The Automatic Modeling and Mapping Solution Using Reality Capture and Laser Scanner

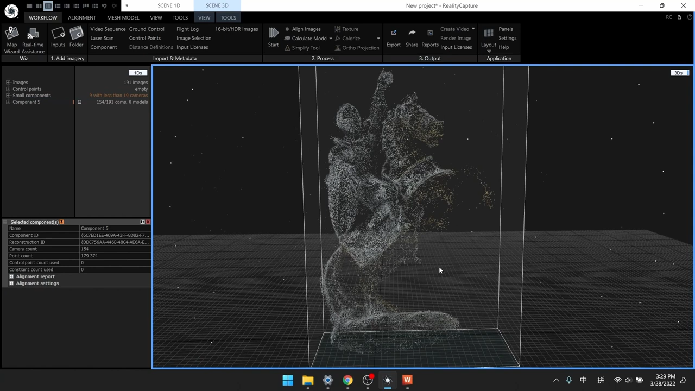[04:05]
After editing, we use the fastest way to calculate the model.
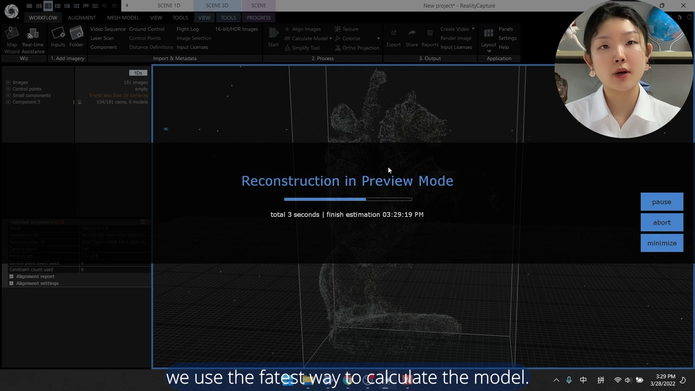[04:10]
After that, we can see the obtained data is relatively rough and some parts are lost.